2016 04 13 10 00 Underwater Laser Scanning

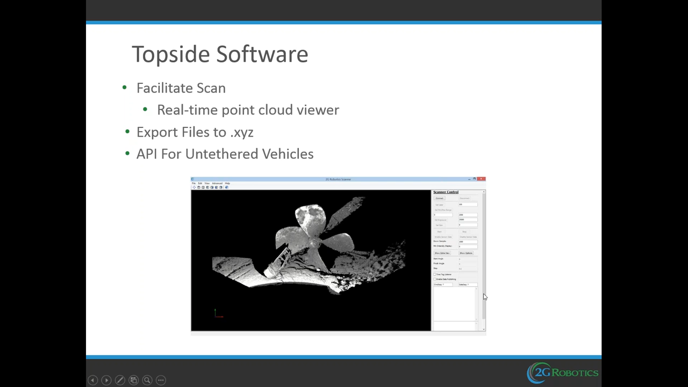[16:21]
This window is a 3D window, so you can zoom in and rotate it around as if it was a CAD drawing.
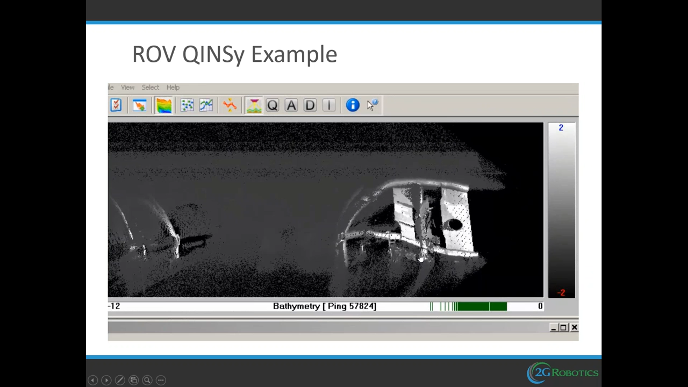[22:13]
It's kind of curvy because the ROV is moving up and down and all around, and that movement hasn't been accounted for yet.
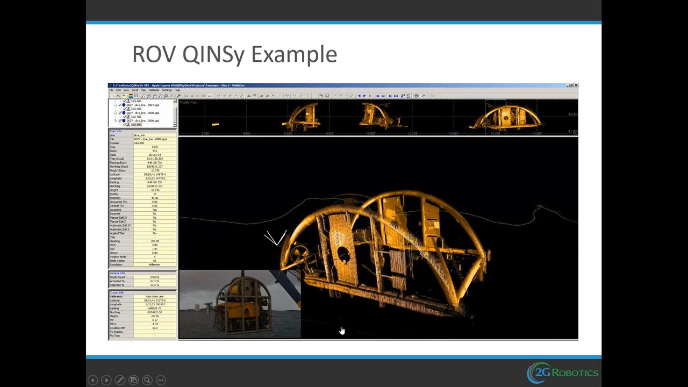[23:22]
This is a point cloud, so it's made up of hundreds of thousands of small points.
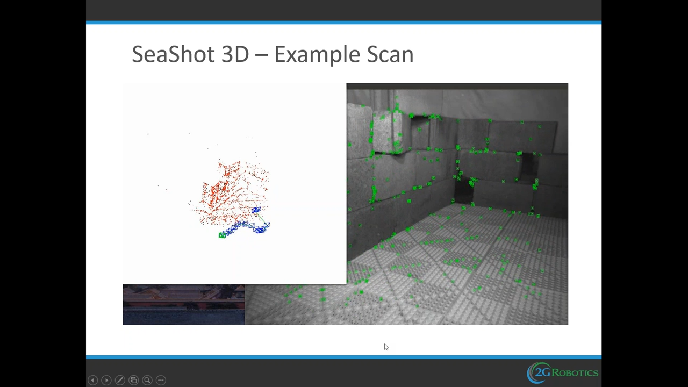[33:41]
So we're going to collect a 40 second video, slowly moving this system around the target object. And using sort of SLAM type algorithms to build up the model. So we're actually tracking the movement of the system itself. Based on capturing images and then the next set of images. And seeing how the system has moved. So we do not need any positioning sensors for this product.
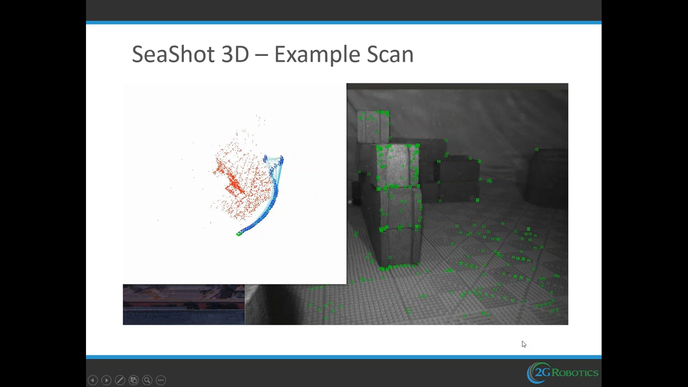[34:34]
So you will see the final point cloud results in a second here. So this won't be as high a resolution as the laser scanner, but it's still going to be much better than what you'll achieve in terms of precision versus sonar. We also have the imager and the LED. This is one of our other .
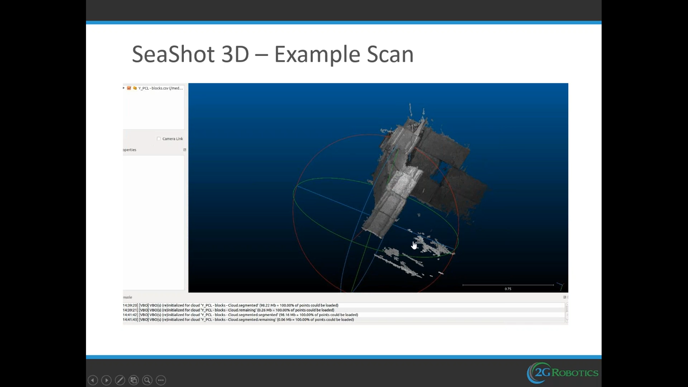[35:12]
So this picture just shows the ULS500 standard system with the imager and the LED on top of it. And basically, the ULS500 is going to capture laser lines. And in between those laser lines, the cameras and the LED is going to flash and take an image.
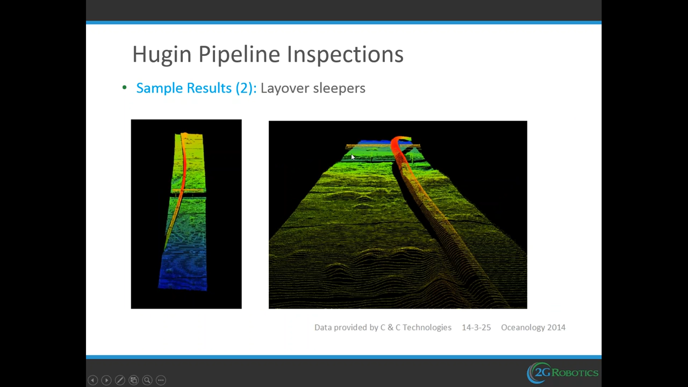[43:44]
So, there's this sleeper bringing this pipeline up over another object, also concentrating its movements along this sleeper. Buoyancy collars, so a pipeline that has a flotation collar on it to centralize this movement in this area.
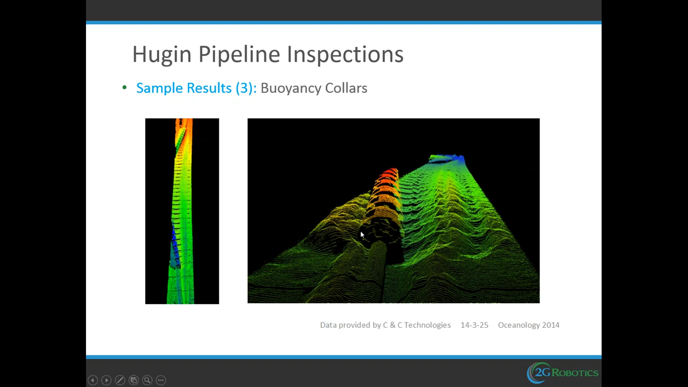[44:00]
So, you can really see how it's digging itself into the seabed. And then, this is the buoyancy collars with the stills imaging.
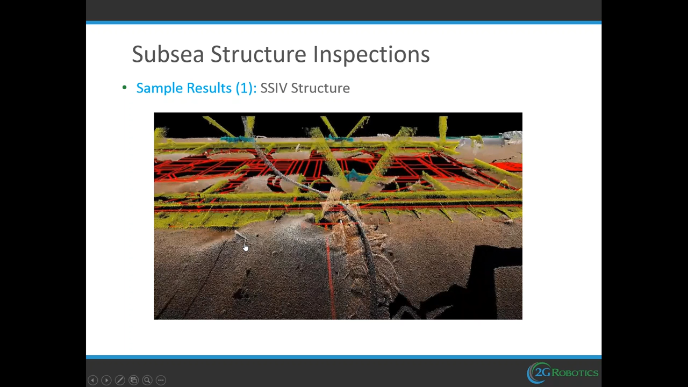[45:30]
of the as-built of this structure just to show how true scale the data really is.
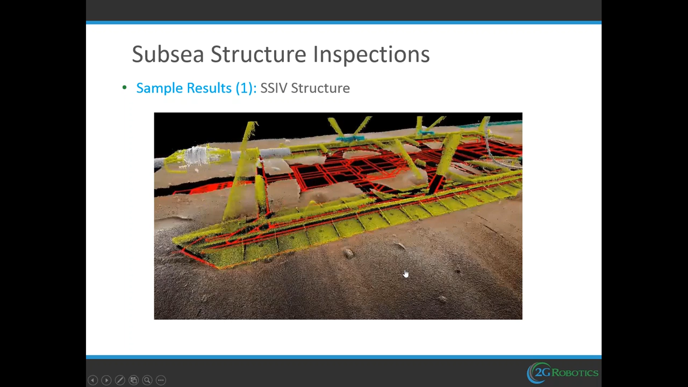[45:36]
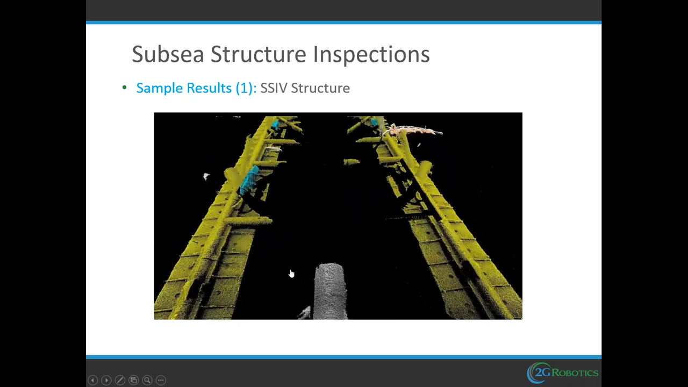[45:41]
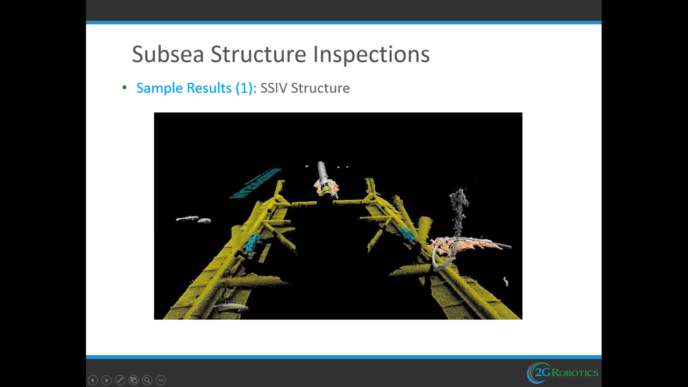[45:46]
Now, the laser scanner cannot go through objects.